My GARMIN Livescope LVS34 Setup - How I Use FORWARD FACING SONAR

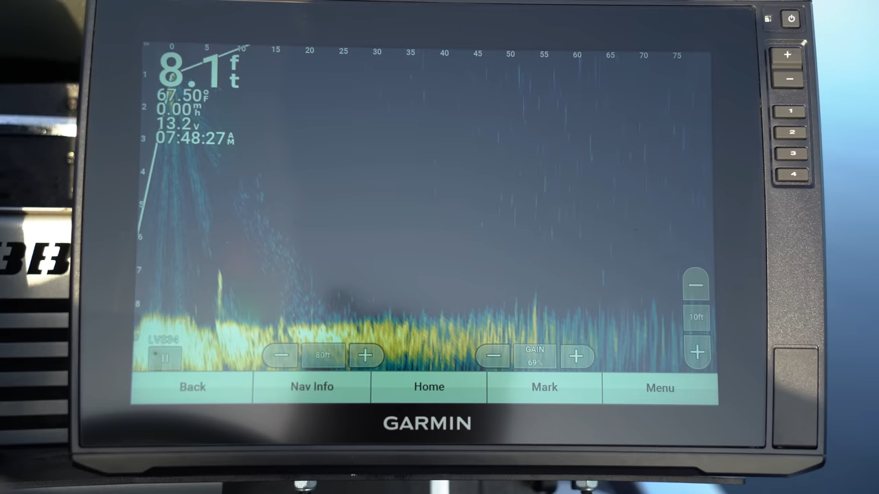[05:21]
On screen: depth 8.1 ft, water 67.50°F
all right so i'm gonna just see i got it on 15 foot but we're pretty shallow so i'm gonna adjust that to 10 foot now see how that gives you more screen to look at i like that personally you may not
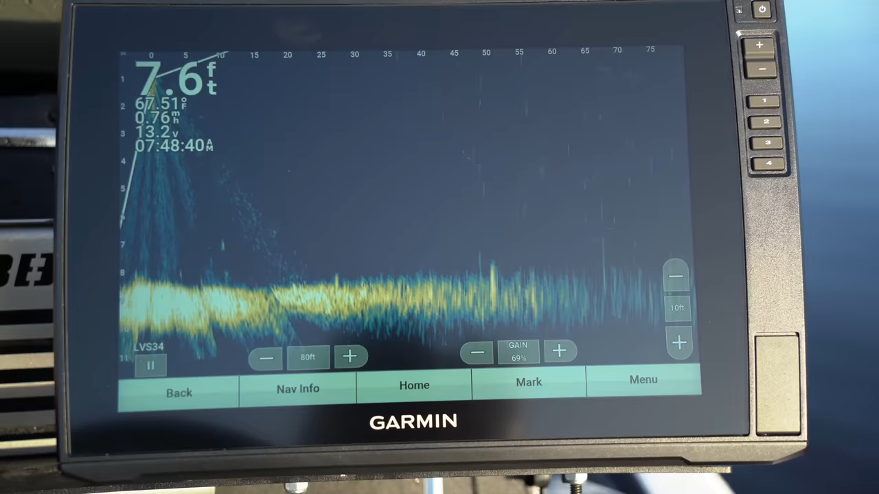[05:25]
On screen: depth 7.6 ft
let's see if we can pick up our bait out here throw out a fish and all right so there's there's some fish out there right there let's see
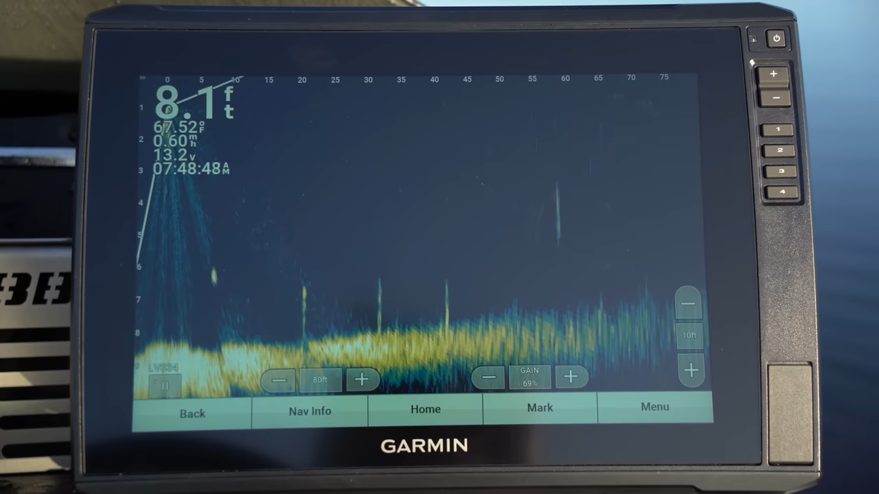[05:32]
On screen: depth 8.1 ft
there's our jerk bait coming right to that fish right there he's rising up is he thinking about it i don't think so i don't think so but we got some more fish out there about 70.
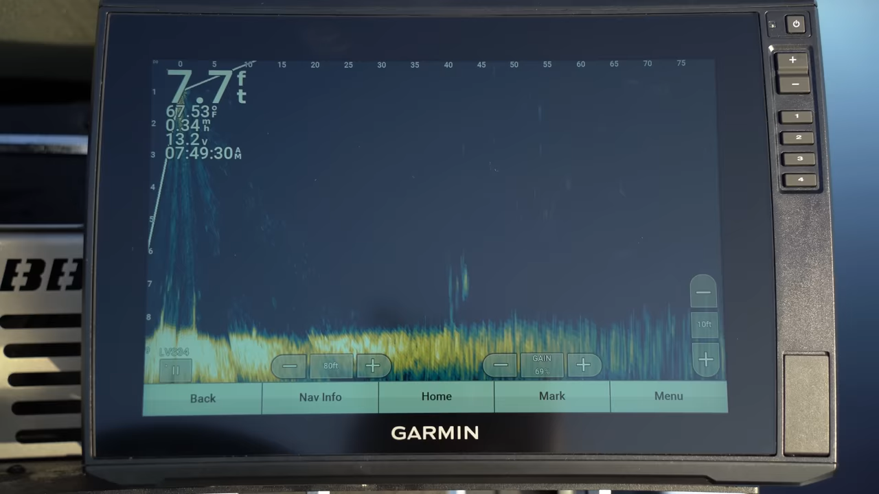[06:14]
On screen: depth 7.7 ft, speed 0.34 mph
let's see what they might think right through that bait right there right through that bait right there so as you can see guys out here there's just fish floating all over the place and in previous years you could never target these bass man
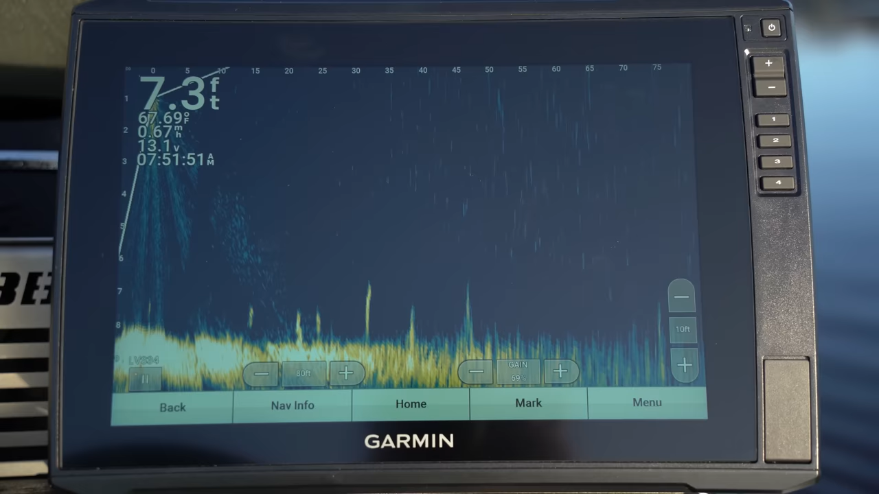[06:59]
On screen: depth 7.3 ft, water 67.69°F
um and we we catch a lot of fish on it so you know just giving you some some insight on it um something you might want to try
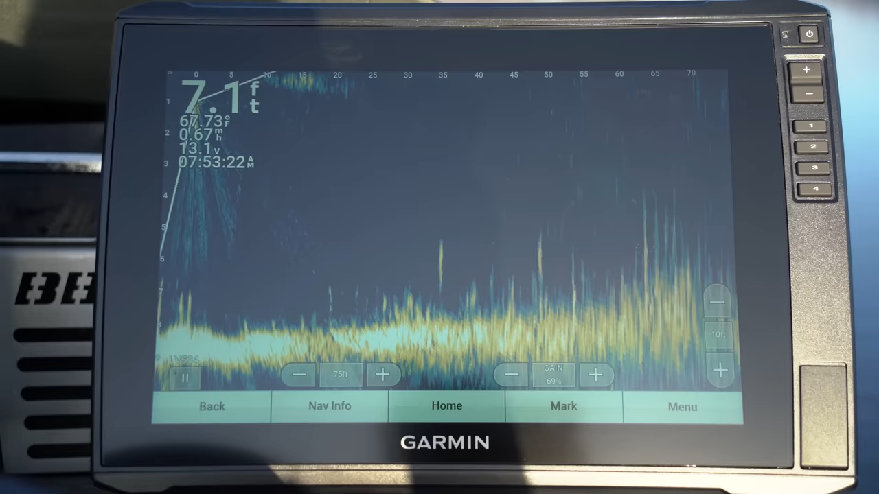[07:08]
On screen: depth 7.1 ft, water 67.73°F
oh i've got one behind it oh oh
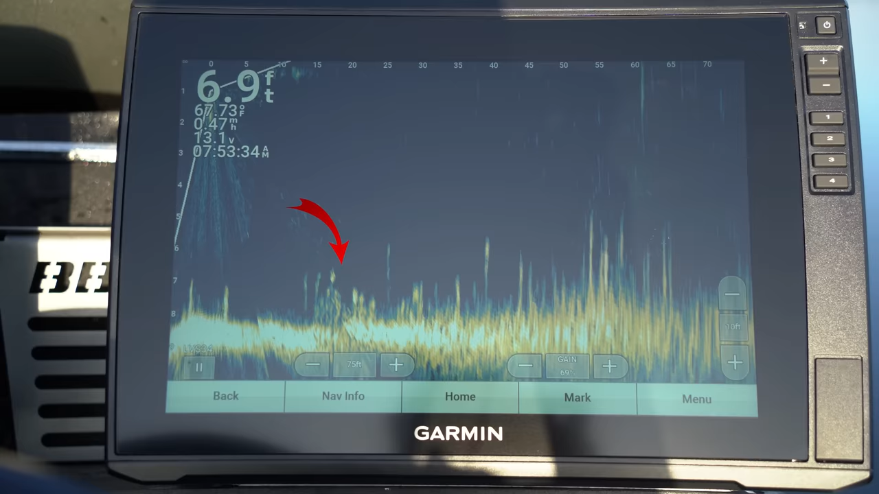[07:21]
On screen: depth 6.9 ft
that sucker all right guys so let's talk about baits that are really good to pair with live scope as you can see right now i'm using a jerk bait and that thing is showing up really good on this unit
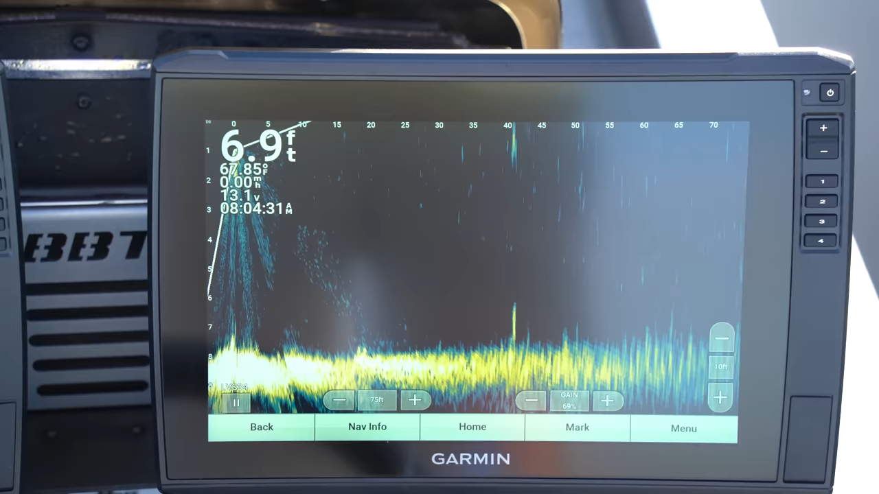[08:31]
On screen: depth 6.9 ft
huh there's three of them right under the boat but anyways drop shot's really good uh because that tungsten weight or that big lead weight that you'll use to to put that out there
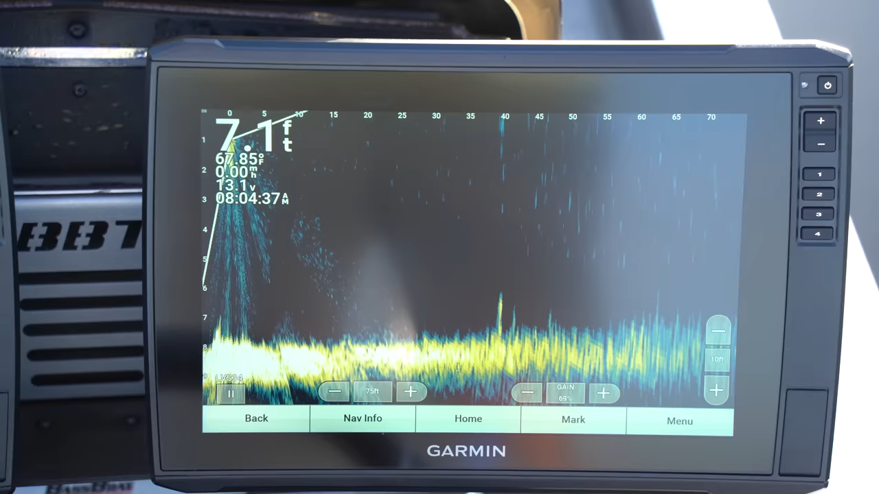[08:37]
On screen: depth 7.1 ft, water 67.85°F
gives off a good return so you can see that really really good on these units
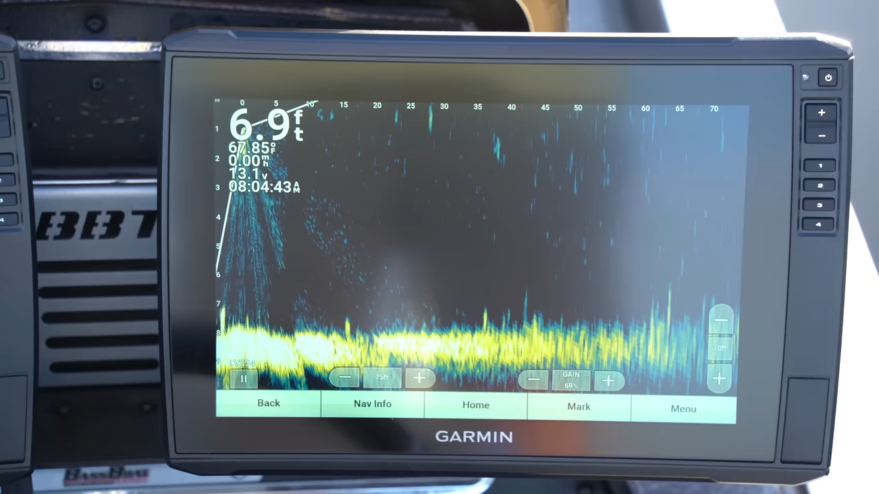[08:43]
On screen: depth 6.9 ft, water 67.85°F, speed 0.00 mph
so those are probably my number one and two but a spinner bait of course the alabama rig it's it's huge that's going to show up great um these are all just great great bass a jig a heavier jig is another one that's pretty good just something that's going to give you a good return